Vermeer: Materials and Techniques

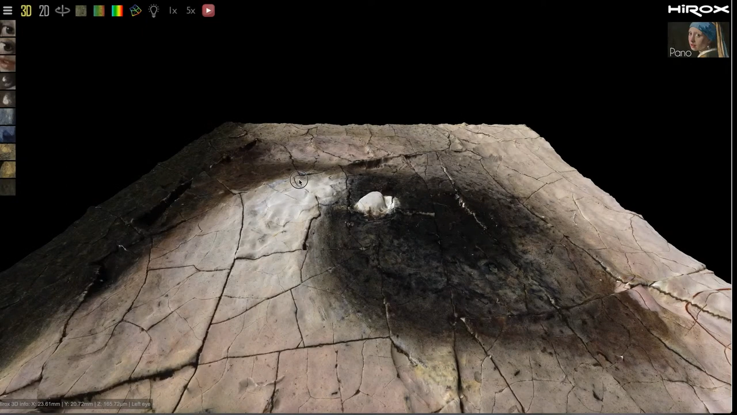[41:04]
the topography of the paint and there i'm this is a pre-recorded video um and you can see i'm just turning they have different details that they they
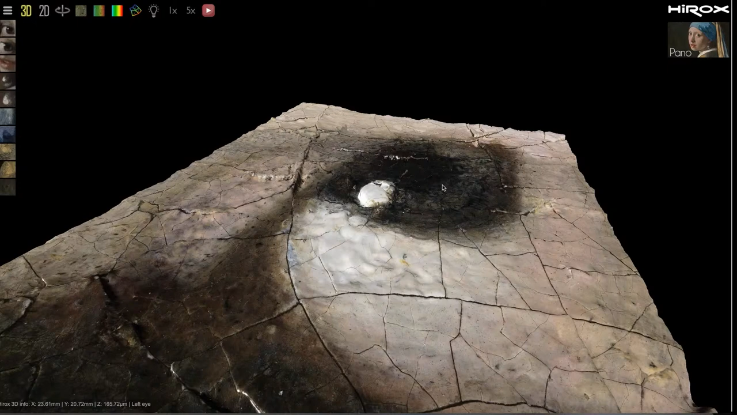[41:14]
focused on and this is the impasto highlight and uh the national gallery technical bulletin identify uh some of these highlights as he buddied walnut oil in some of his paintings not in this one in particular this one they were not able to do the uh you know the chemical analysis of the medium but um indeed they do find body linseed oil in the layer and the highlights uh
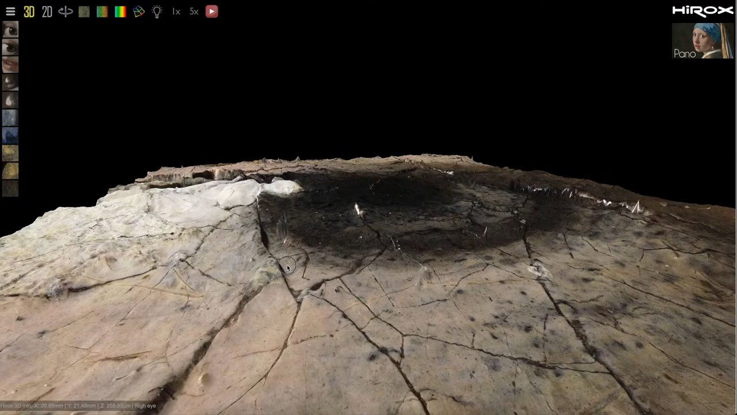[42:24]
abraded but there you can see the topography of the paint and the areas that are raised where he's using thicker paint where he's using thinner paint um and this is important for a painter because you know this premier's an artist that's not really using a lot of texture uh but in his
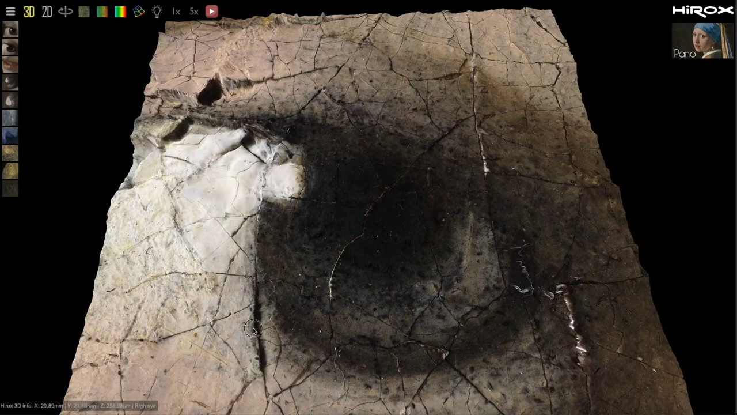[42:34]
highlights he is he's he's applying the paint very thickly well uh it's a
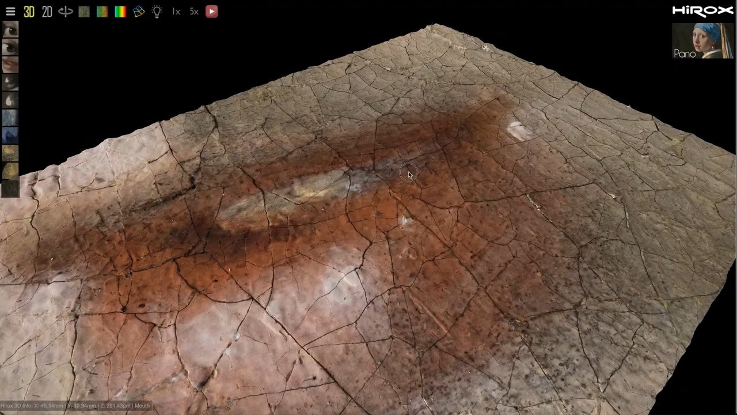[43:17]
evidence that he might have used some egg tempera for the highlights i had another
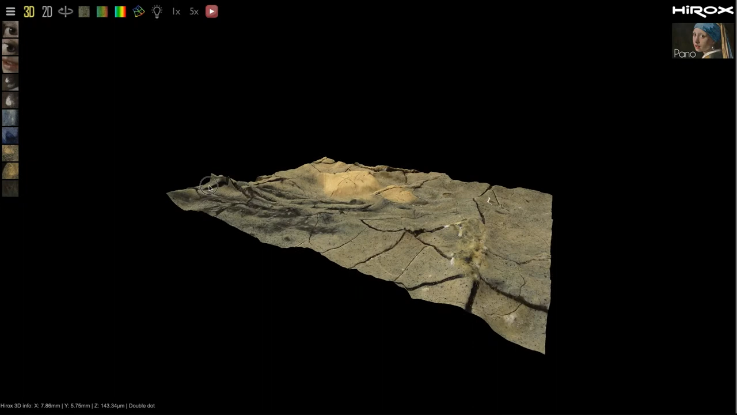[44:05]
this is lead tin yellow and there's yellow ochre this is from her jacket
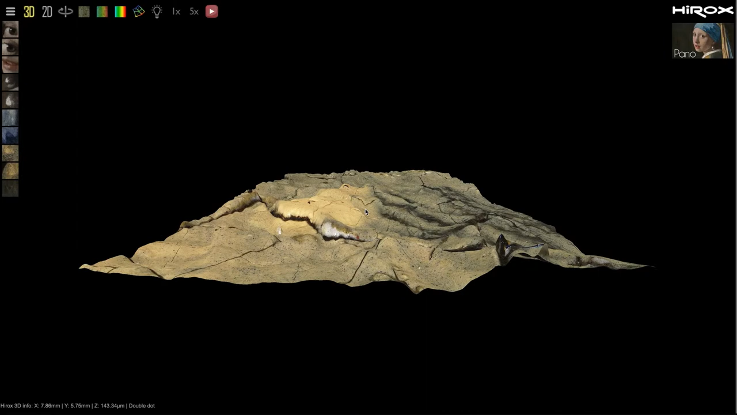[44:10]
and there you can see the big granules of lapis lazuli and this is almost like you know going to the moon for me and it's just
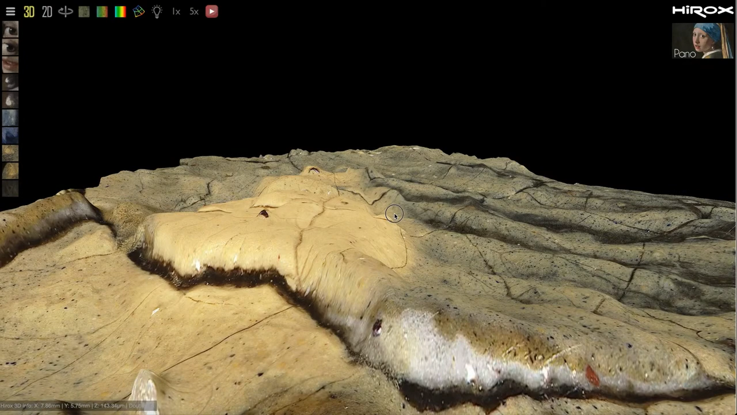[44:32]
you know look at the paint quality it's you know it's medium rich uh the medium has not you know uh it's not yellow uh that